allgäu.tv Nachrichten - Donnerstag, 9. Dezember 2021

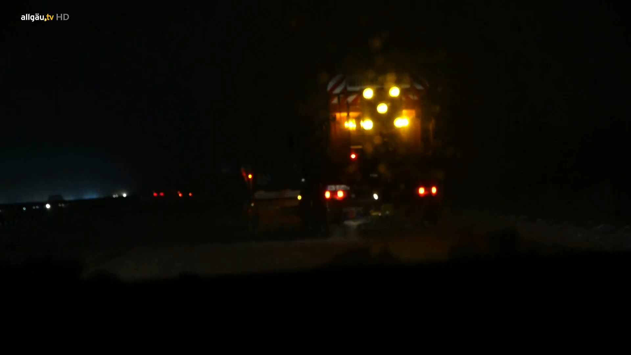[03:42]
Also doch eine deutlich erhöhte Zahl. Die große Zahl der Unfälle ist nicht verwunderlich.
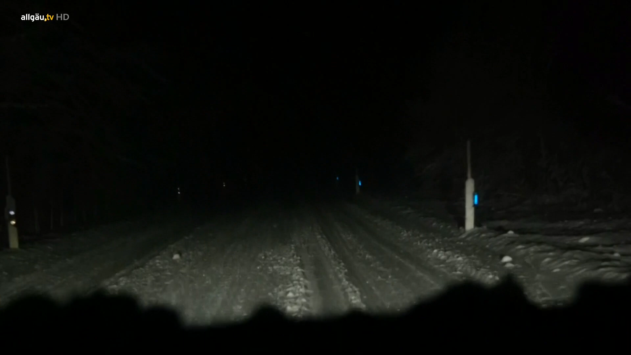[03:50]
Schließlich sind gestern viele Straßen nur noch durch die Leitposten auszumachen.